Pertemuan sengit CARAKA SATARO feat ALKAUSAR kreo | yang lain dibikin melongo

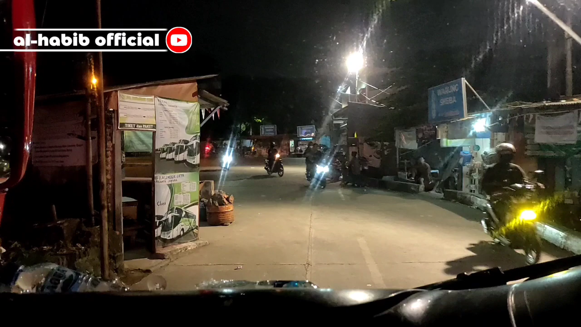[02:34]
Oke, kita sudah diberangkatkan dari Terminal Lebak Bulus tepat di jam 20.01, jam 8 malam pas ya guys.